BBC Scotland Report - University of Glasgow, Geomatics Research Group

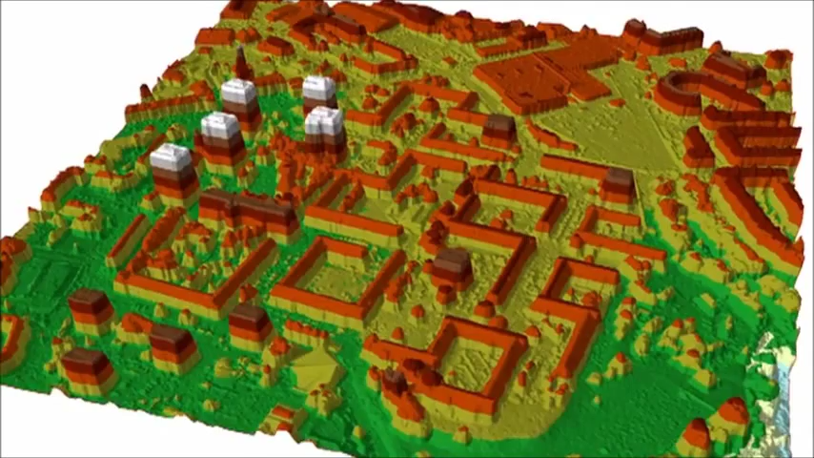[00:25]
Glasgow has never looked quite so spectacular this is a 3d digital map of
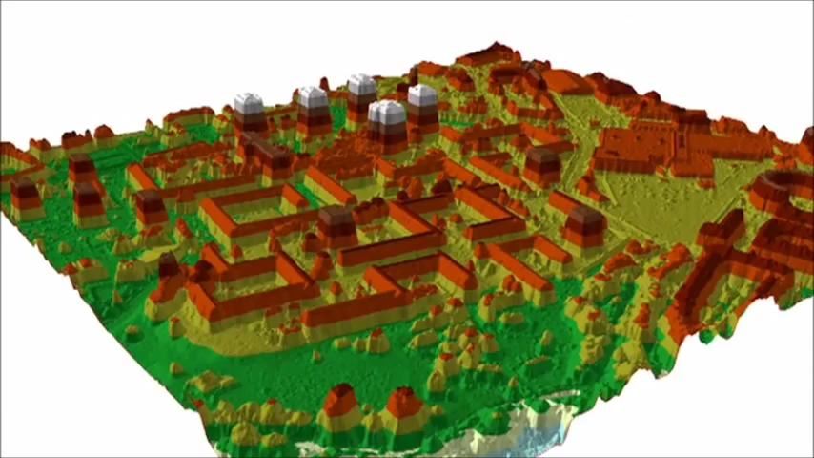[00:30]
Mary Hill and its biggest supermarket this
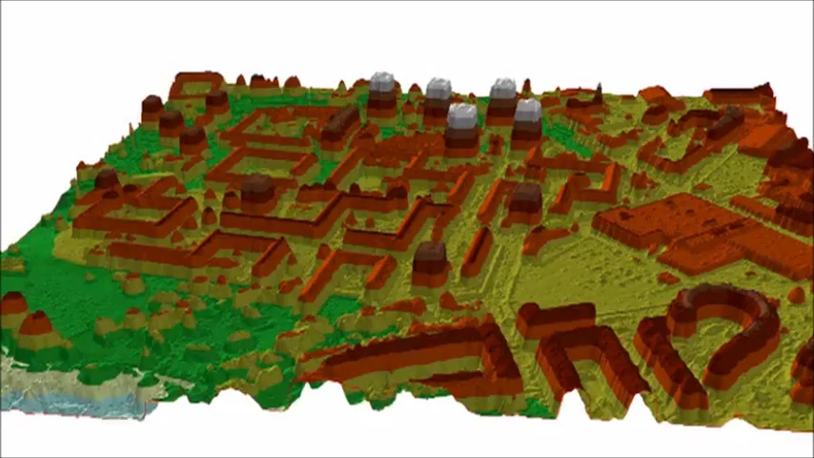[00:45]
the 3d map has been built using photos taken from an aircraft
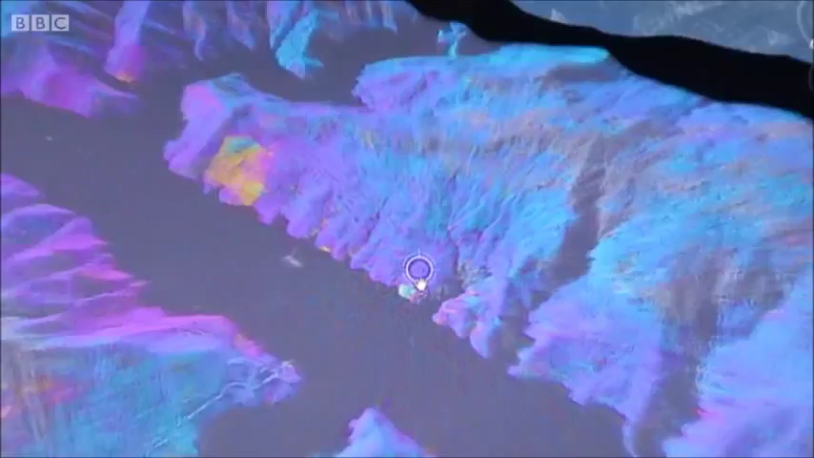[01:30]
China where the technique is spotting landslips which may have been caused by the huge three gorges